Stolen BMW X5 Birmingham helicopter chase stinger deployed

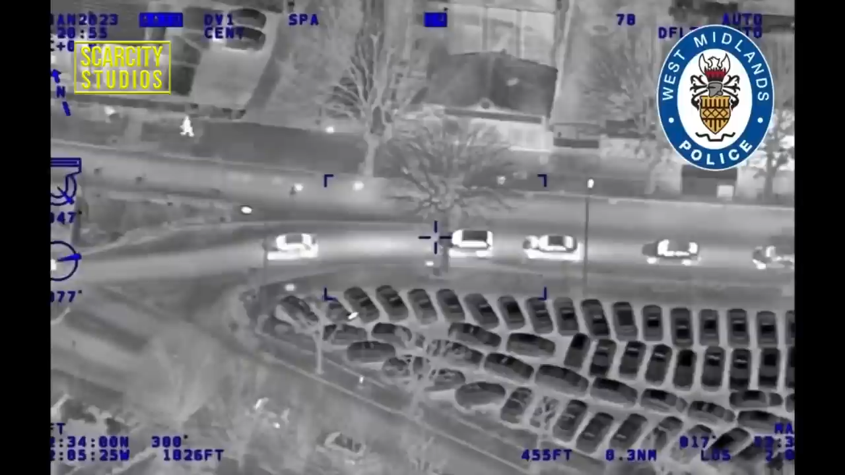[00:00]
West Midlands police have released the helicopter footage of the moment that a dramatic police chase came to an end when they used the stinger to stop a stolen BMW X5. We're still within, I think the other tactical units are one vehicle for cover.
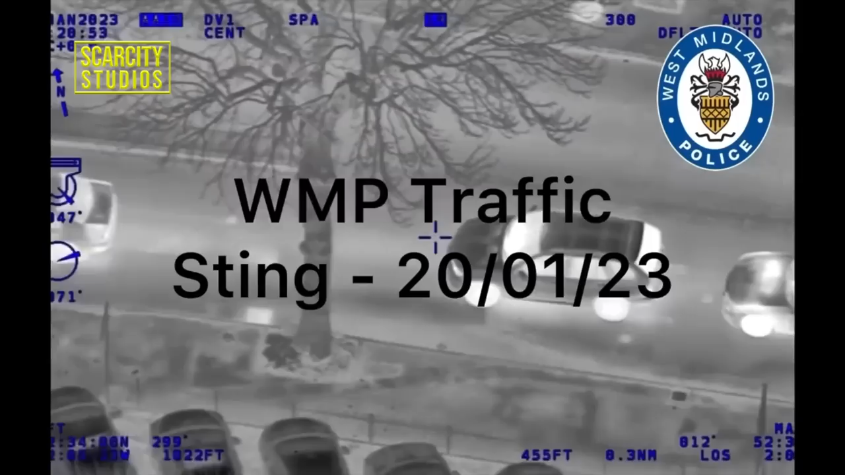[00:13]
Lights are through the phase, drunken Wellington Street, that Hadley Road. Vehicle through that light continues Wellington Road at the moment.
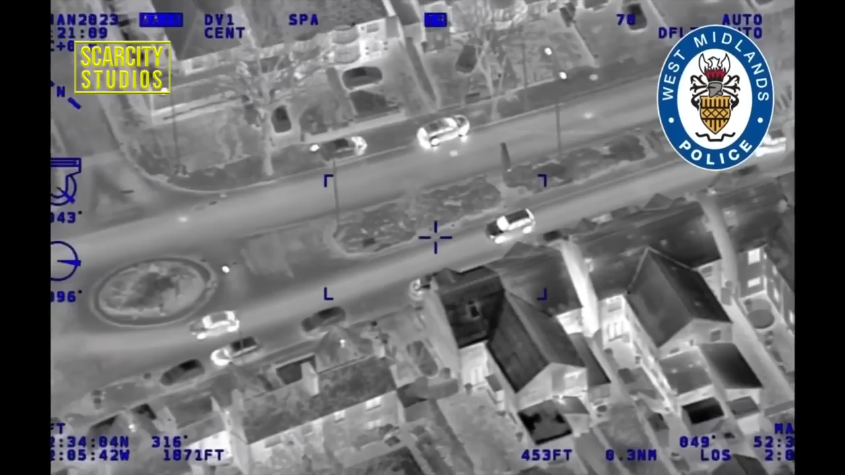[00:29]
Vehicle stung, vehicle stolen. Vehicle stung there, thank you.
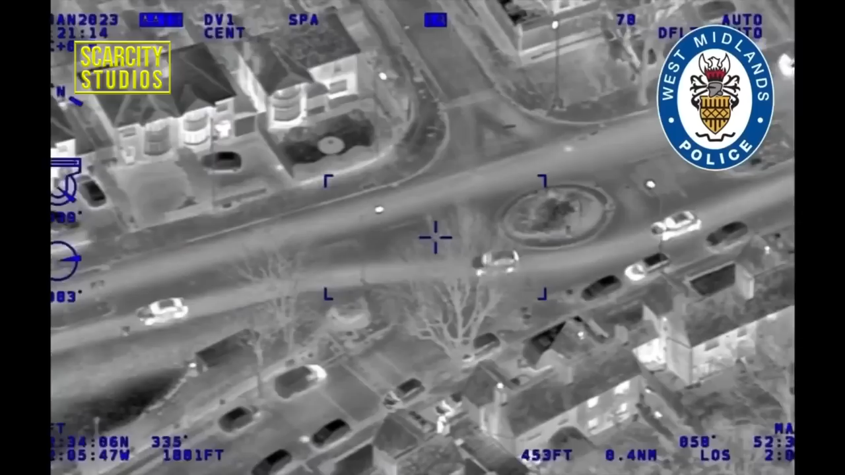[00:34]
Thank you. Illuminating three lights, it is going to be about to stop. M-pass confirmed visual and we'll disengage on it. M-pass for going visual. Thank you. Tactical units to disengage then. M-pass to track for a decam, thank you. M-pass comes with you. M-pass is still Wellington Street into Ward Street. Overtaking vehicles.
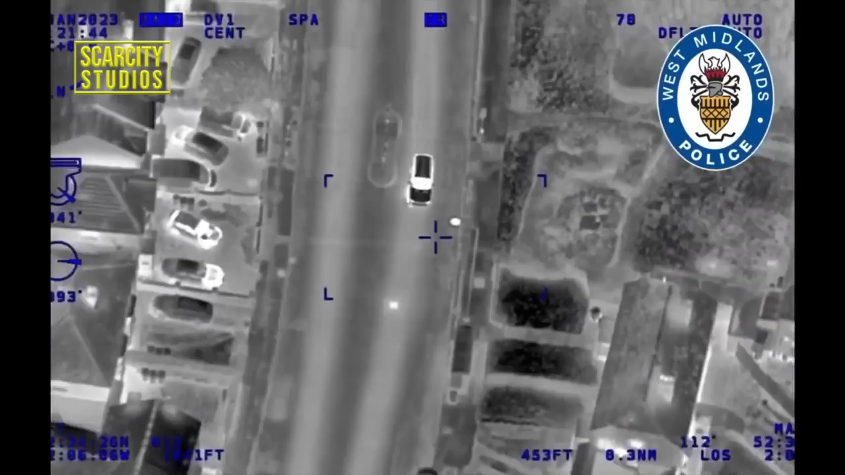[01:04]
He's back on the correct side of the road. Bilston Road now, Bilston Road.
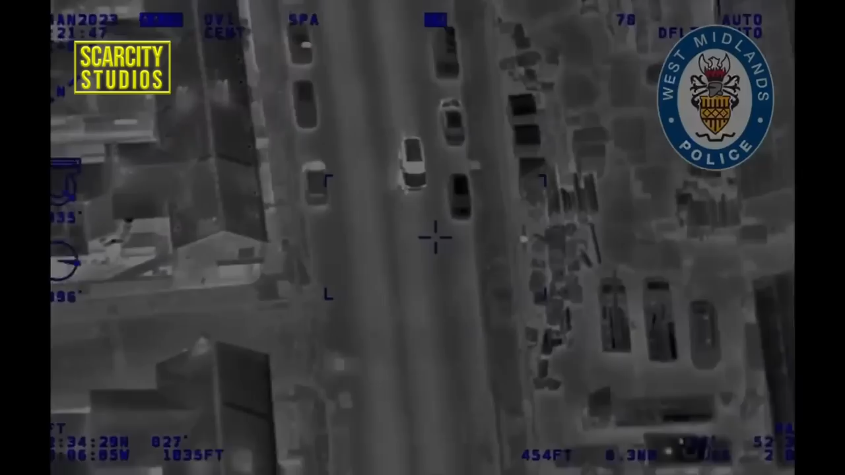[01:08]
It was stolen from the Bordley Green area of Birmingham and the thief took it to Wolverhampton, 20 miles away and a helicopter was deployed to track the vehicle. It then turned around and headed back towards Birmingham and was pursued by the police.
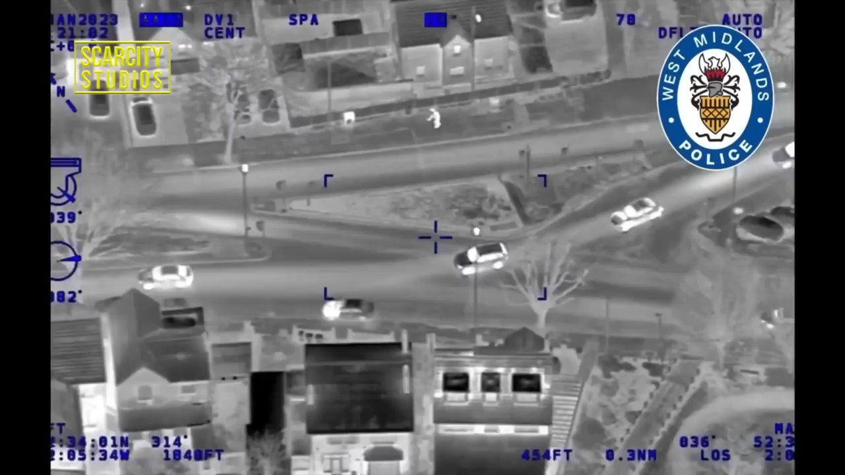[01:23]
The tires of the vehicle were punctured before it came to a stop and the helicopter police directed the officers to make the arrest.